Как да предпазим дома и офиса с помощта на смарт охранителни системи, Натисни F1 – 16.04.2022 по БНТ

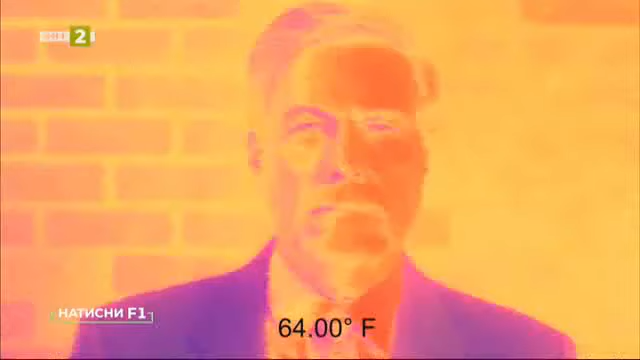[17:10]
On screen: spot 64.00°F
Служат както за охрана от проникване на чужди обекти на даден периметр, така и зарегистриране на пожар или повишена температура в индустриални обекти. Т.е. те детектират отразената топлина, излучваната от обектите топлина,
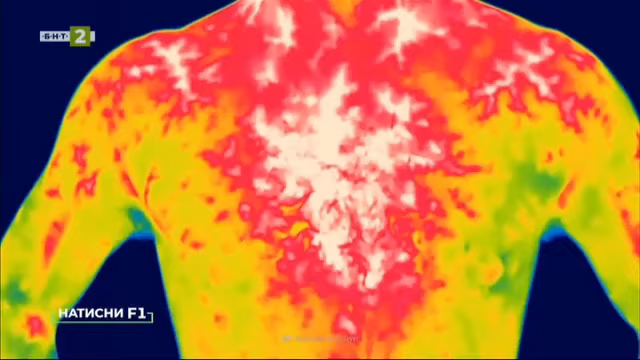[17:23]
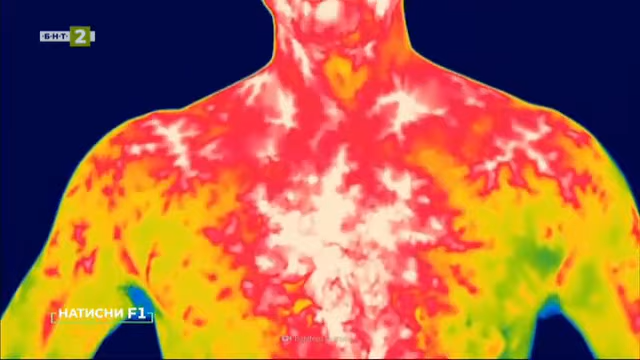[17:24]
и по този начин изграждат цветна картина, в която цвета,
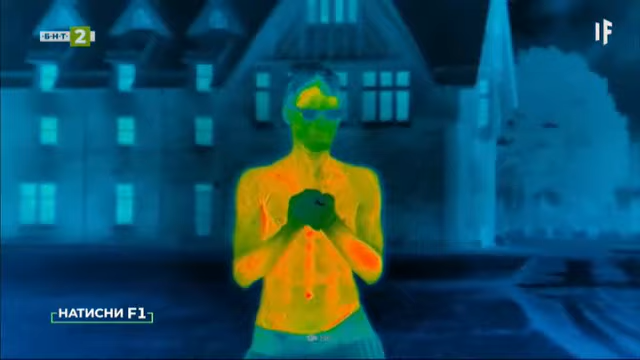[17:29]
всеки от цветовете в кадъра, обозначава дадена температура.
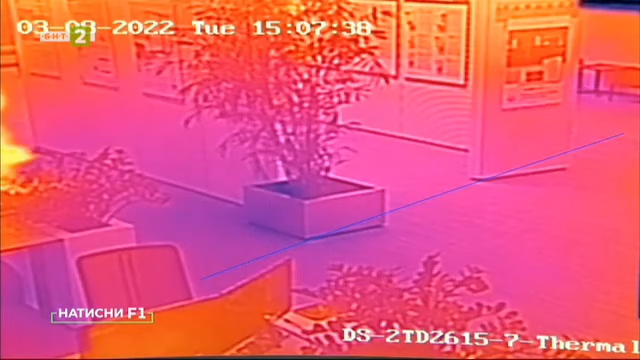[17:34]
Налични са различни палитри, в случая бялото и жълтото означават най-топло, а синето и тъмно-синето означават най-студено. По този начин си изгражда една своеобразна температурна картина на кадъра, който наблюдаваме.